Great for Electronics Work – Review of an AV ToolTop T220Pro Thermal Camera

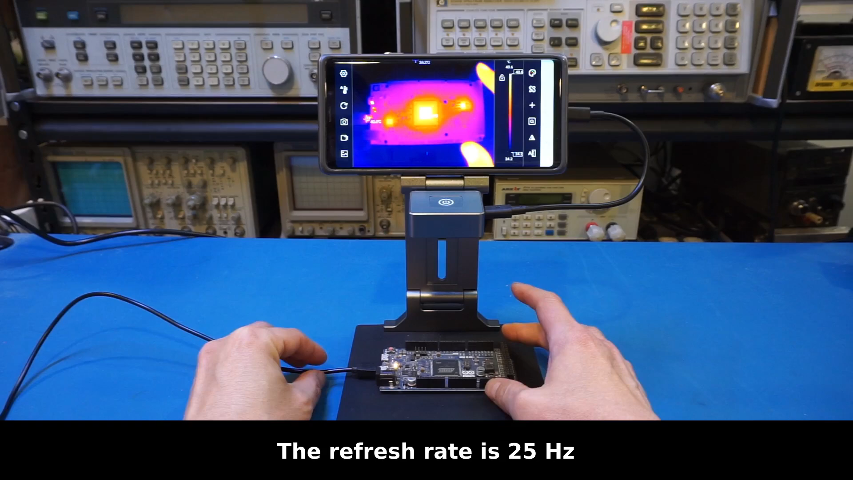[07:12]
It is very crisp and nice. We know that nowadays a lot of high quality thermal imaging sensors are made by Infiray. So I'm wondering if this thermal camera is actually using an Infiray sensor. I guess one way to find out is if we can use Infiray's app with this thermal camera, and that would give us some clue at least. So let's give that a try. So I'm going to use the P2 Pro app, and that's the one supplied with one of my Infiray cameras. So let's try that.
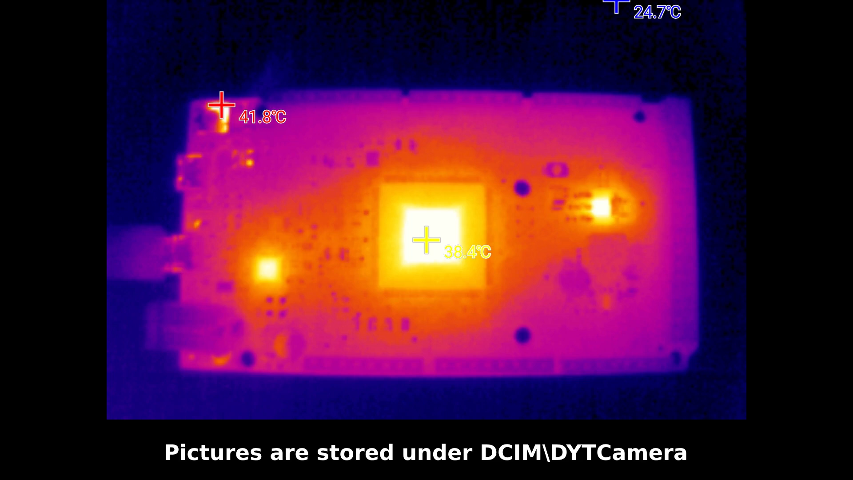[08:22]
So let's briefly look at the software here. So you can see we have the setting. Let's see what the setting does.
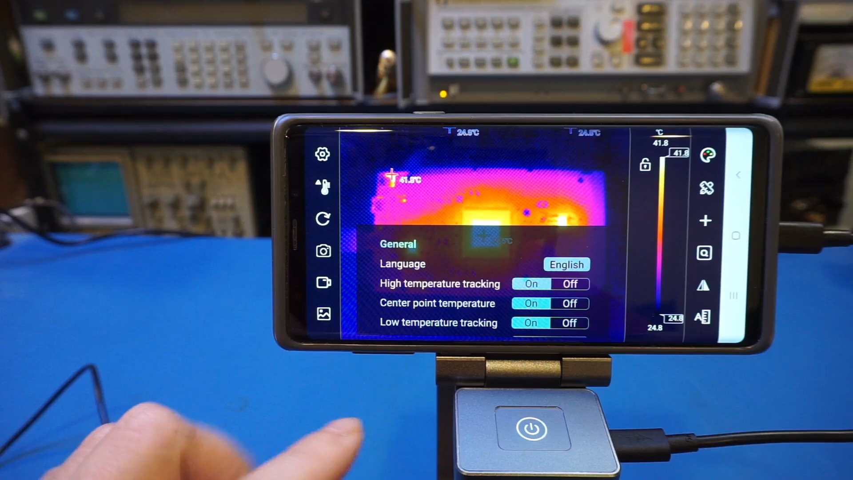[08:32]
On screen: scale top 41.8°C, scale bottom 24.8°C
Okay, so you can change the language, temperature tracking, whatnot. That's good. And what is this? Oh, this is set the temperature alarm. And we can take a picture, obviously. And we can also record a video, I assume. So let's record a video here. And move it around. And let's stop it. To see if we got the video here. Yep, we got the video and also the image we took earlier.
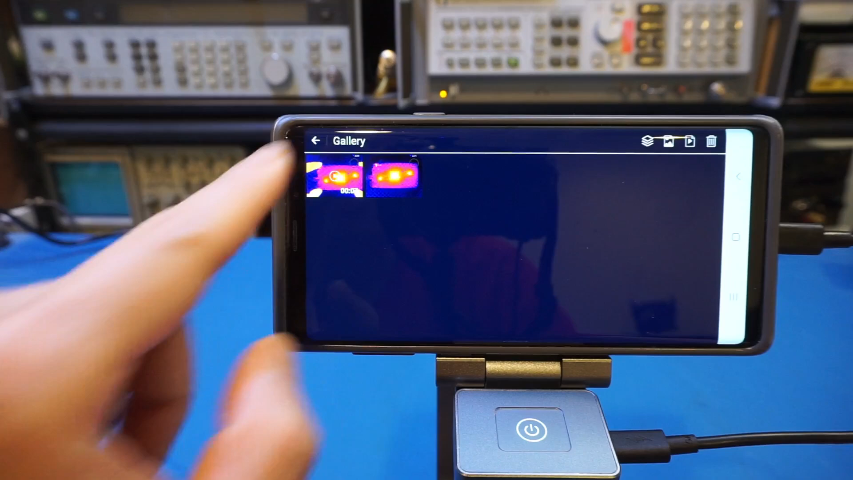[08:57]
That's good. And here you can see we can change the color palette. So let's give it a try.
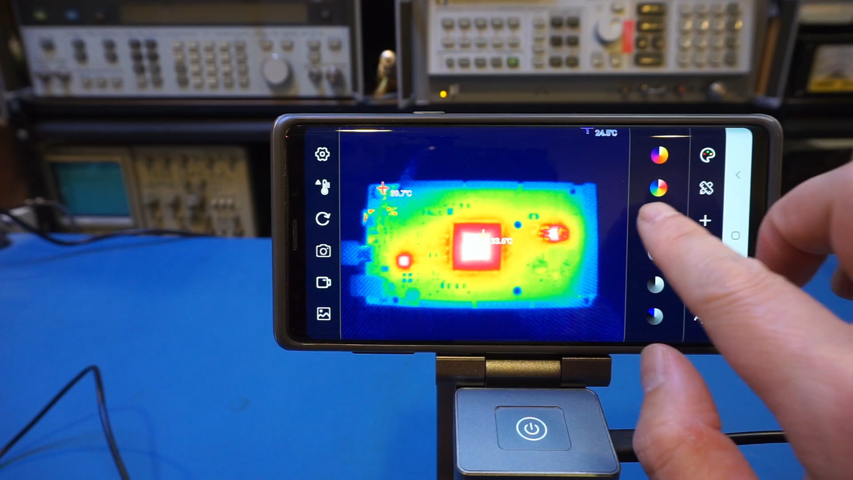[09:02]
And you can see that. No problem. It's very responsive.
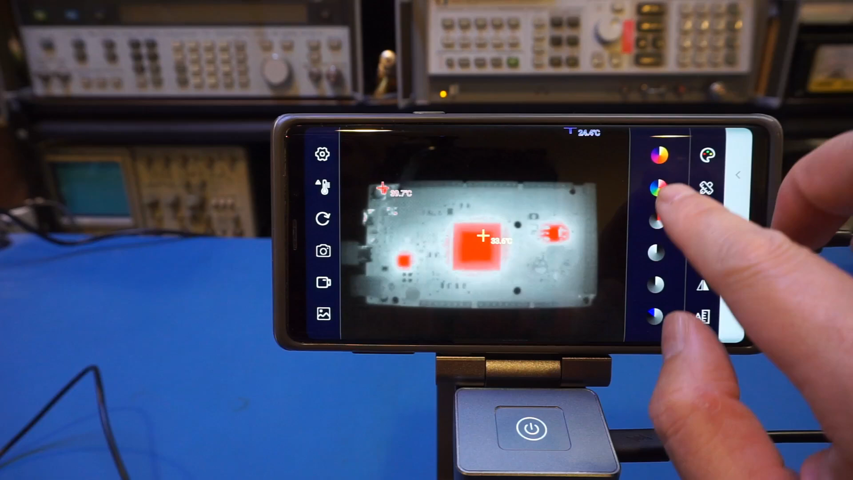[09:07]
And I definitely like the default one. And of course, we can do some measurement.
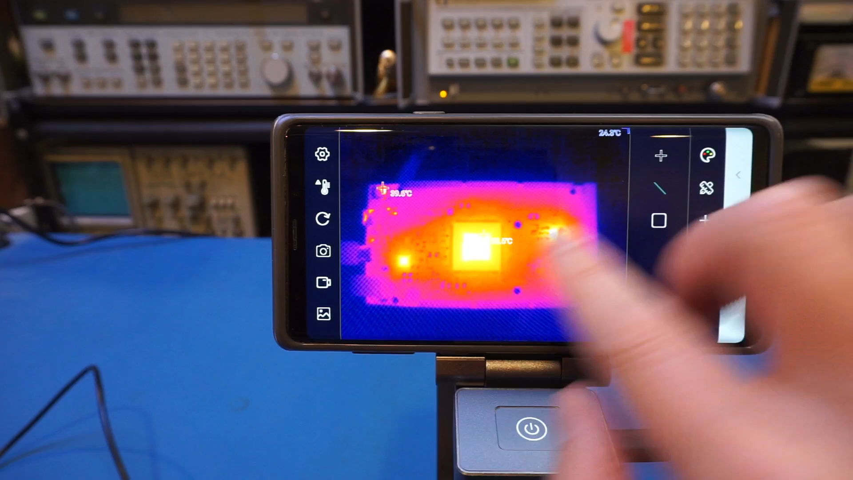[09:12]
You can measure along the line. Or let's reset it. Or you can measure it in this box, I assume. Yep, it tells you what is the hottest spot,
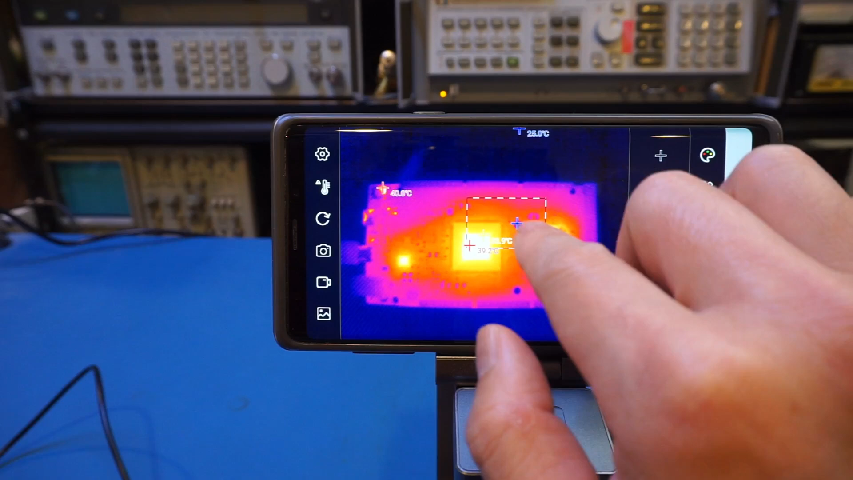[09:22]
what is the coldest spot within the box that is identified here. That is very nice. What else here? We can zoom in. Okay, so this is probably zoom into a region here.
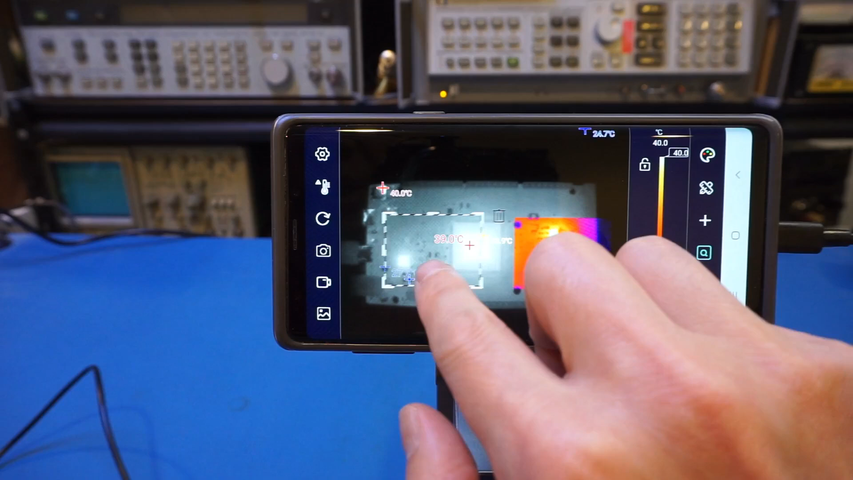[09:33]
Yep. And we can, let's see what it is. Okay, we can flip the images here. That's good. We can also, ah, this is actually nice.
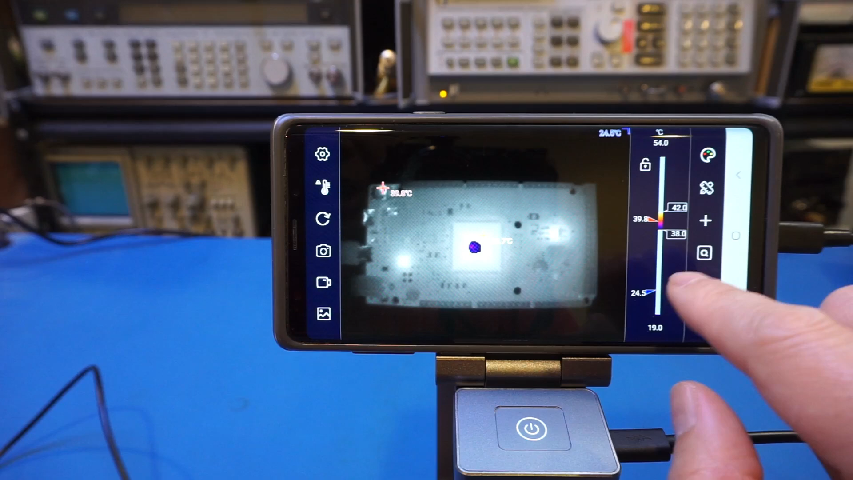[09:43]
We can define a temperature region here. You can see that.
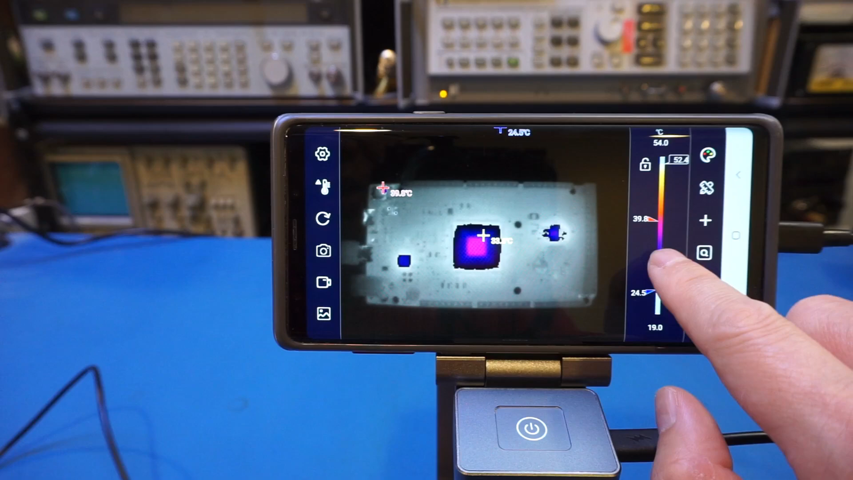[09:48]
On screen: scale top 54.0°C, scale bottom 19.0°C
So that it tells you what part of the image falls within this thermal range.
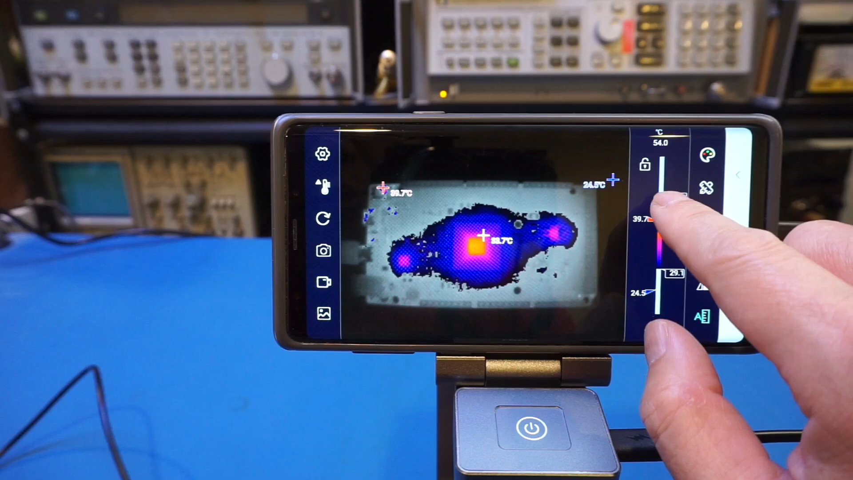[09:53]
On screen: scale bottom 24.5°C
And by the way, according to the manual, the optimal focusing distance without the macro lens is between 10 to 15 centimeters. So let's take a look here.
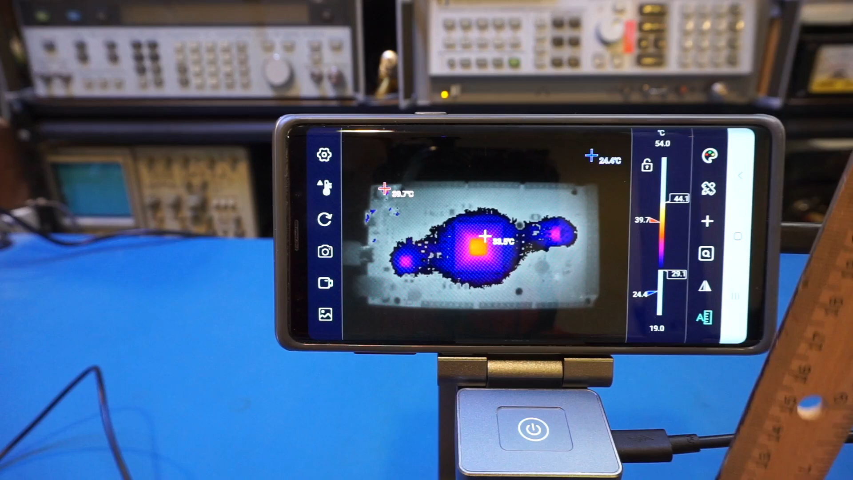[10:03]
Right now, we're at about 12 centimeters, as you can see here. So we can actually lower it a little bit.
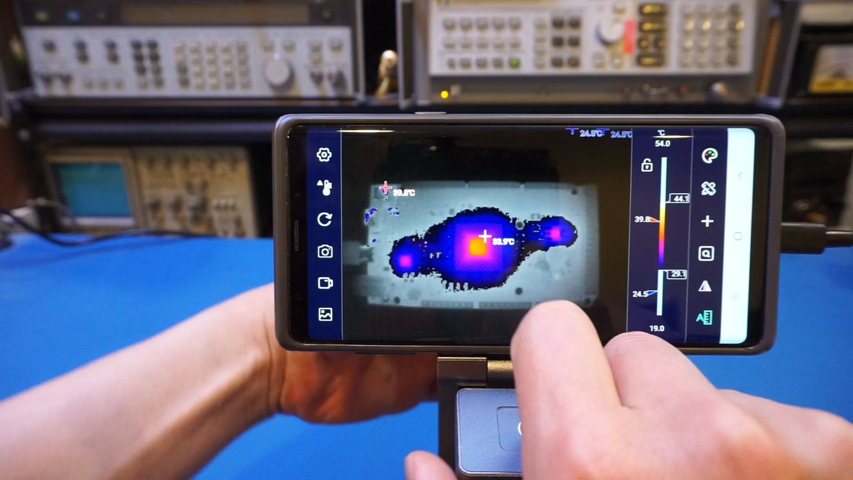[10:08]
So we can probably see better. Let's reset it. And yep, so you can see right now it's right around 10 centimeters, and we can see the image more clearly. And of course, if we started to lower it more, you will see that the image becomes blurred.
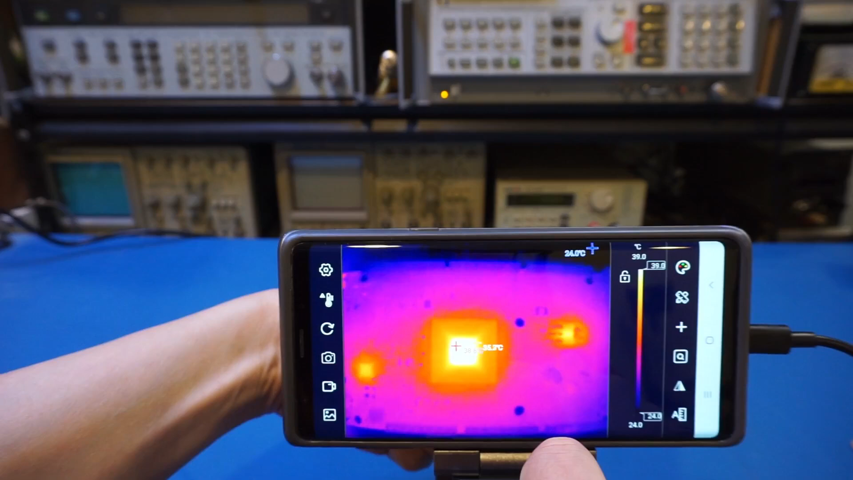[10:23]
But let me put on the macro lens, and we'll take a look again. Now the macro lens is on. Check this out. It's actually quite impressive.
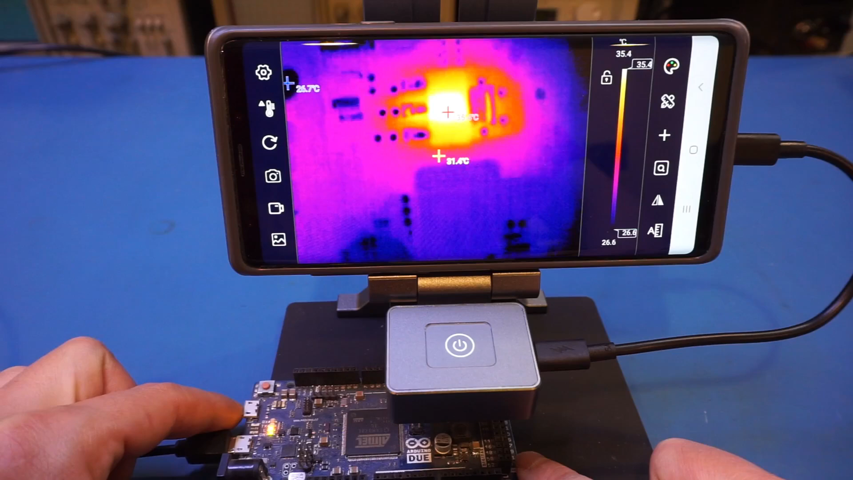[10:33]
Look at the details we can see here. By the way, this is actually the lowest setting in height, and that just happens to be 3 centimeters. So I assume they actually build this so that you don't have to shift the standard round when using macro lens. You can just drop it to the lowest distance, and it will automatically work. You can see how clearly we can see
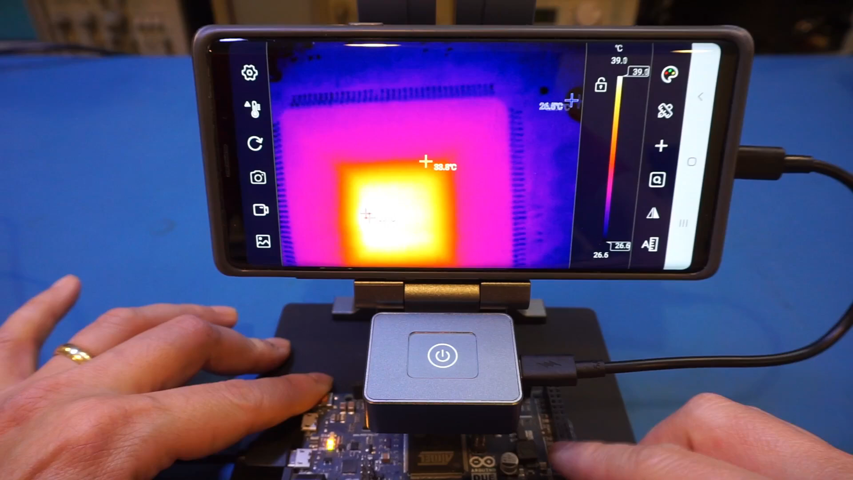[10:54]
these pins and the components on the board here. I'll definitely take a few pictures and show you.